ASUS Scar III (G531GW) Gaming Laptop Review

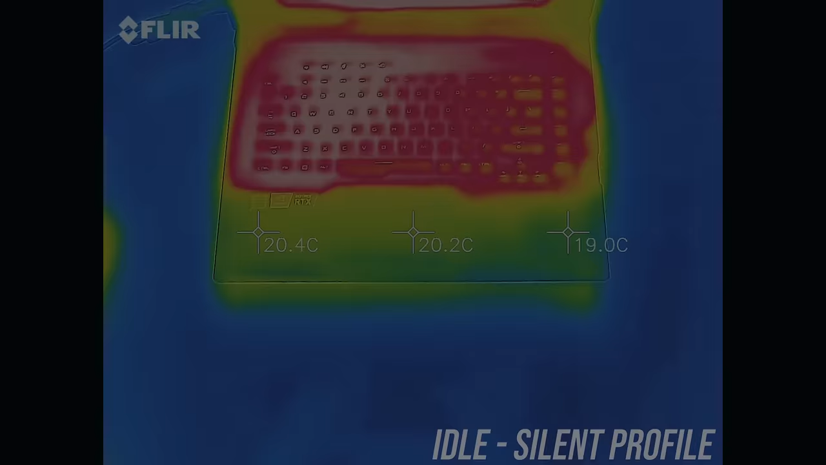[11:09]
As for the external temperatures where you'll actually be putting your hands,
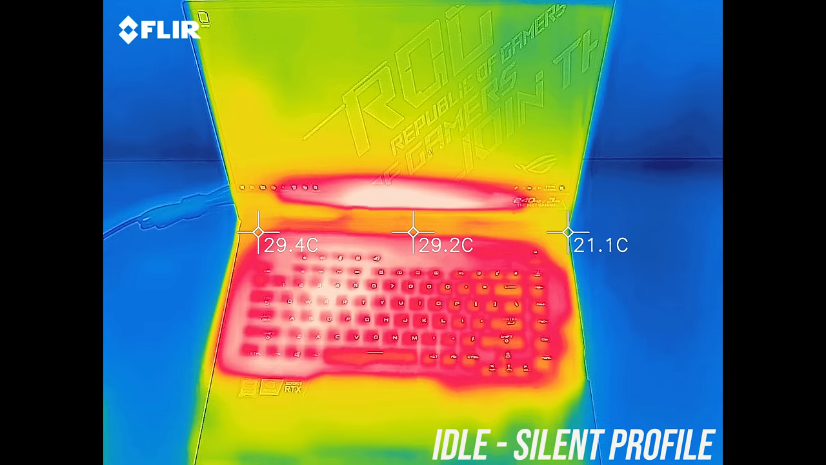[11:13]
at idle it was mostly in the low 30s which is about average, though the WASD area was a little warmer. While gaming it didn't actually get that hot, the wrist rest was the same 20 degrees and the center of the keyboard was in the low 40s, but cooler towards the sides.
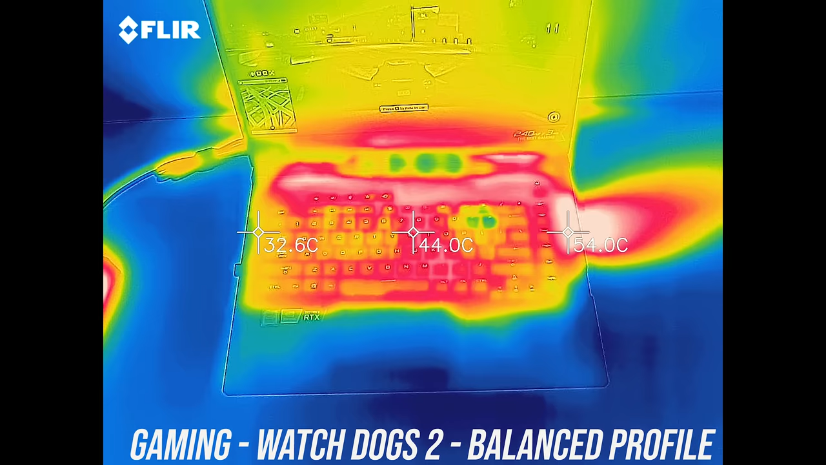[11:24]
Similar results with the stress tests running, there was a hotter spot towards the right near the air exhaust though, but it's off the keyboard.
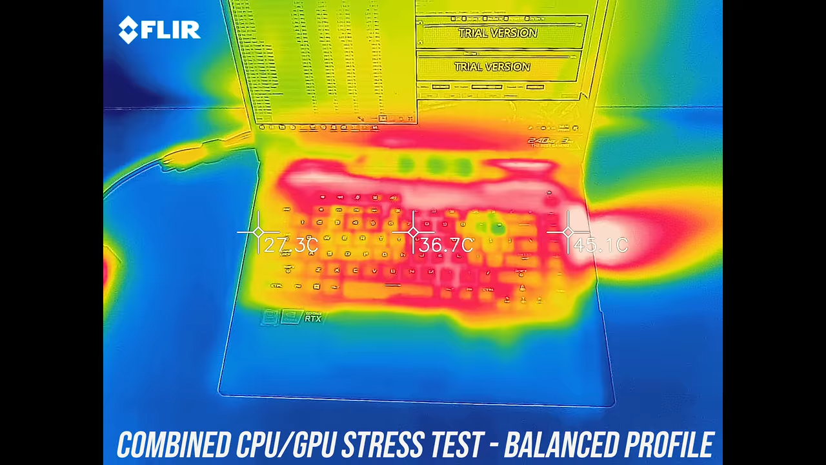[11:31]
Here's the same test but with turbo mode and faster fans, which appears to slightly lower the temperatures of the externals.
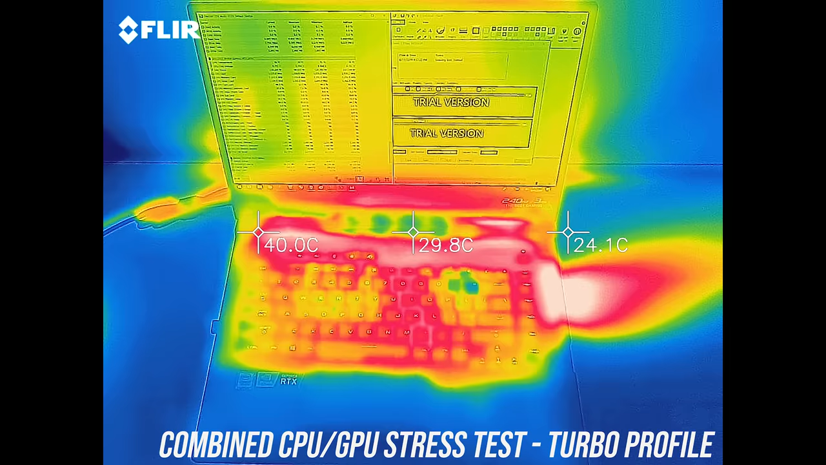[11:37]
As for the fan noise produced by the laptop, I'll let you have a listen to some of these tests.